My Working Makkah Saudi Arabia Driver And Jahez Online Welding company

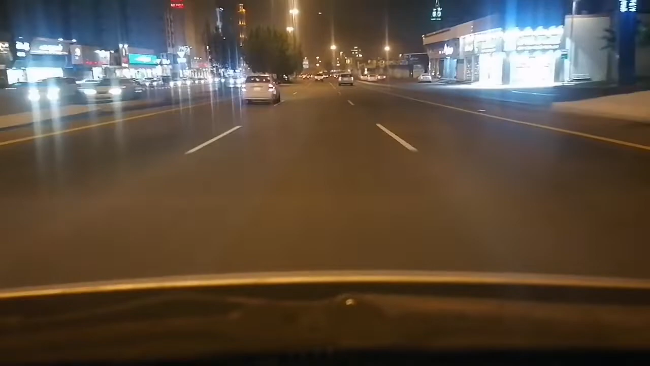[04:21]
हूँ जा रहा हूँ अभी अपने घर पे तो आप देख सकते हैं अभी बारिस तो खुल गया है माशाला मौसम काभी अच्छा हो चुका है अभी सामने आप देख
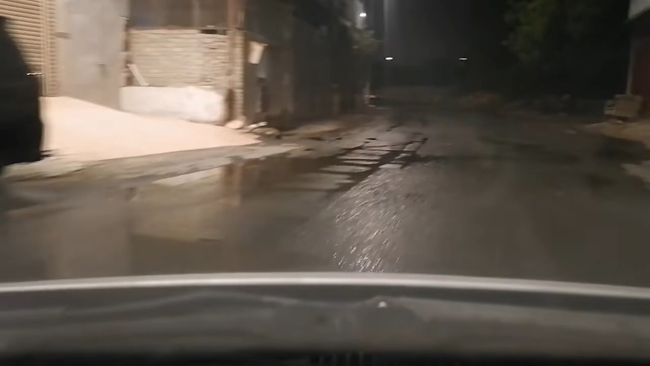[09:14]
तो आज देख सकते हैं बारी साया सनीया में अभी भी पानी लगा हुआ है
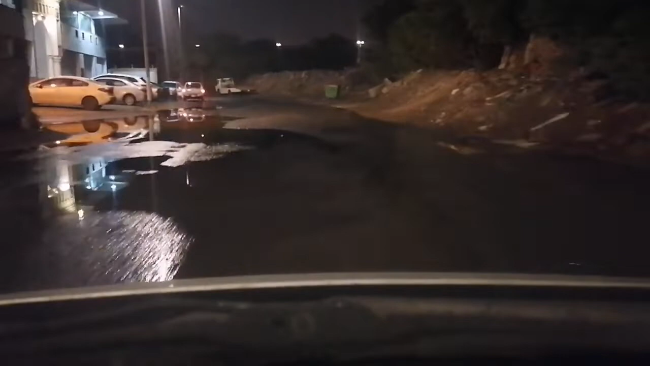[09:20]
तो अभी हमको जाना इदर से लेफ्ट